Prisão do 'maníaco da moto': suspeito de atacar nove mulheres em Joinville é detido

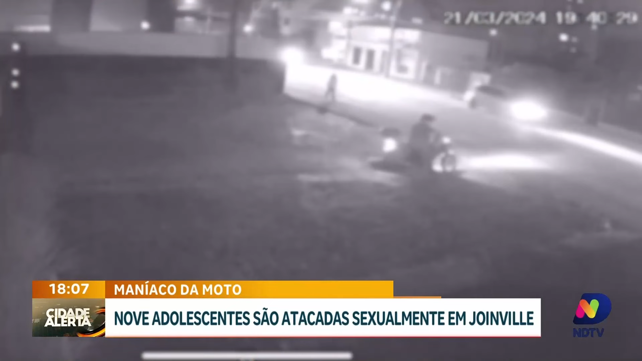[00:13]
que ficou conhecido na região como o maníaco da moto pela forma que ele atuava, como nessa imagem que a investigação concedeu esse material à nossa reportagem, no momento em que ele aborda uma pessoa, uma desconhecida, ele tenta pedir algumas informações, vai ganhando a confiança, até que se aproxima da vítima e, como você vê, tentou agarrar a menina que percebeu logo e saiu correndo,